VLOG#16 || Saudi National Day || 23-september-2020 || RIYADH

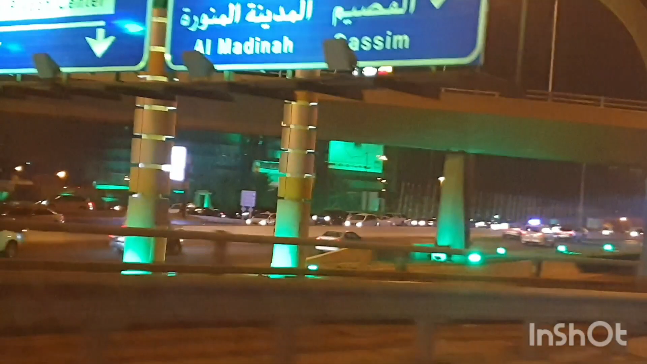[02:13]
और ये हाइपर लुलू है और ये देखें कितना खूबसूरत सजा हुआ है, टोटल ग्रीन ही ग्रीन है।
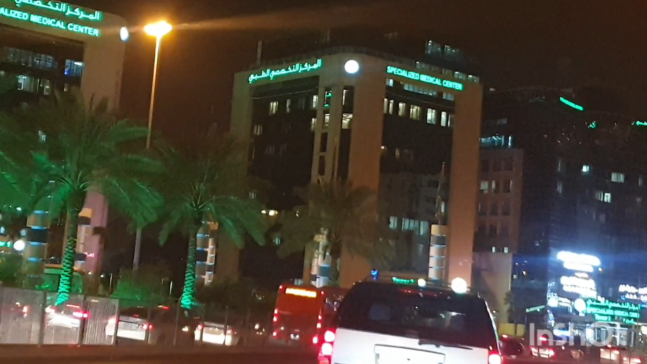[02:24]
यहाँ पे लाइट और कोई नहीं मिलेगी, जिन अमारात पे, जिन मॉल पे आपको ग्रीन ही ग्रीन नज़र आएगा। और रात में तो बहुत ही खूबसूरत लग रहा था, बहुत खूबसूरत डेकोरेशन हुई हुई थी। गाड़ी में रह के हम लोगों ने ज़्यादा इंजॉय किया है,